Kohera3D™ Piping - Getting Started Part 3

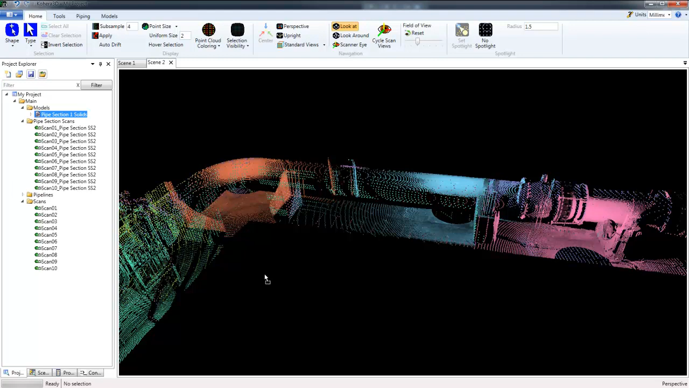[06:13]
Select my model and drag and drop that into the scene.
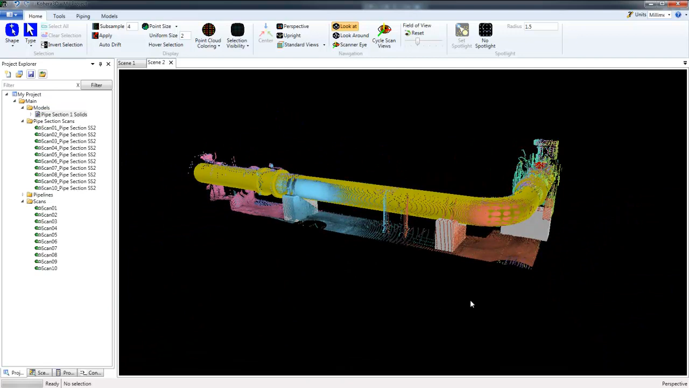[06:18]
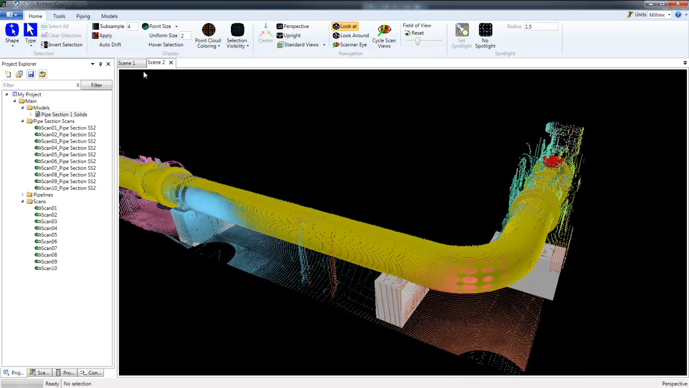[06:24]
Next I'm going to switch over to Scene 1 where I have all of the scan data.
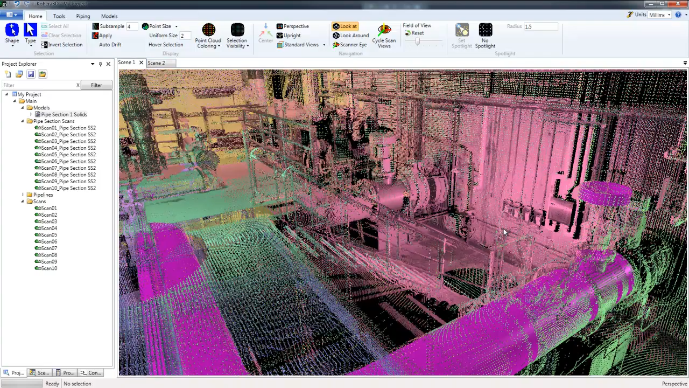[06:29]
And I'm going to do the same thing.
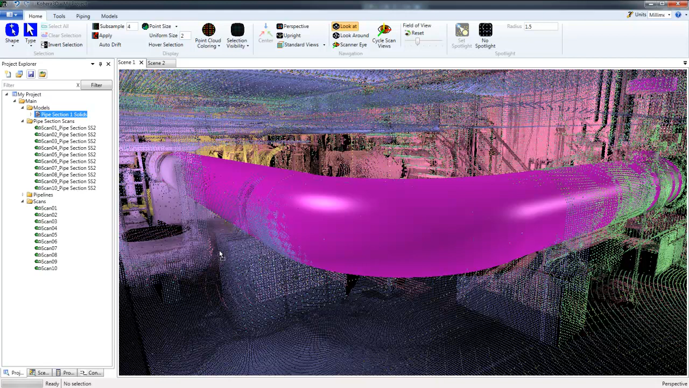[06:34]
I'm going to drag and drop the pipe model into the scene. Switch over to Scene Explorer and
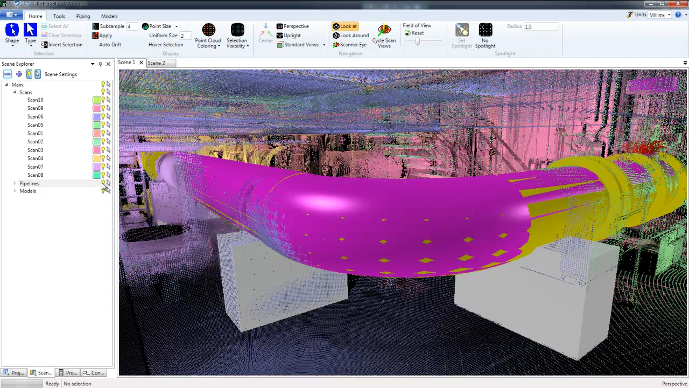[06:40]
turn off the center lines or the pipelines created from the scan data.
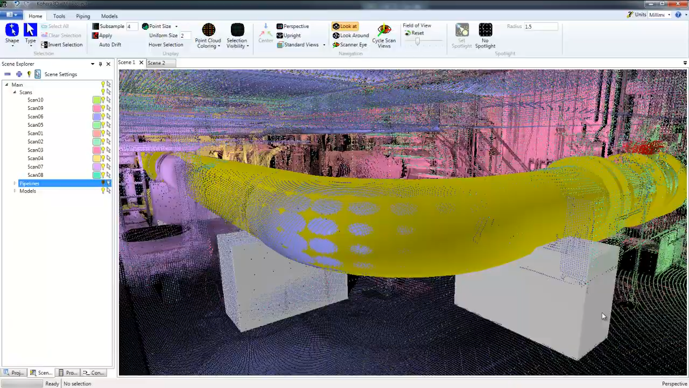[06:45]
So now I can take my plant 3D model here,
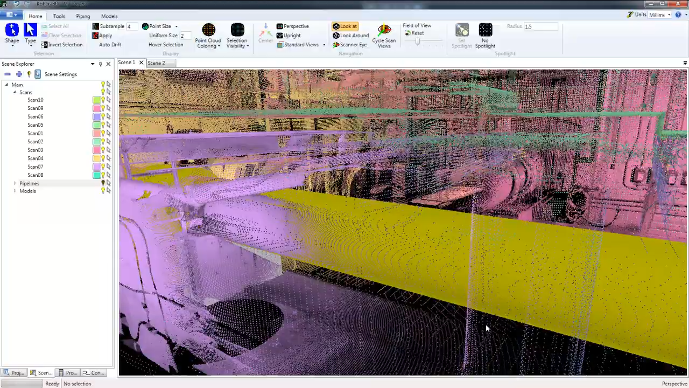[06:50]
take a look at it with all of the surrounding scan data.
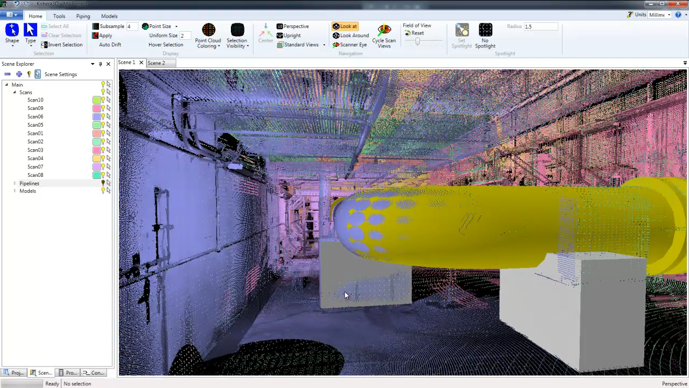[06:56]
I'm going to click a point center and then set Spotlight for more detail.
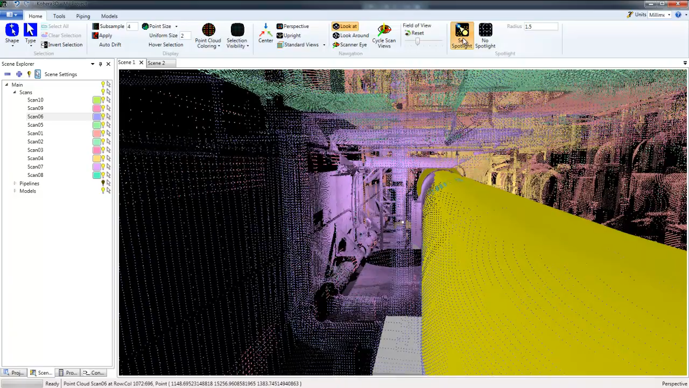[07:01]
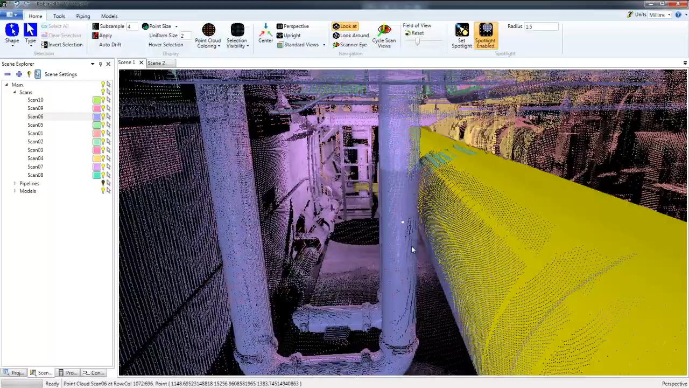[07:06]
And this will allow me to inspect and see if I have any clashes between the scan data and my pipe model.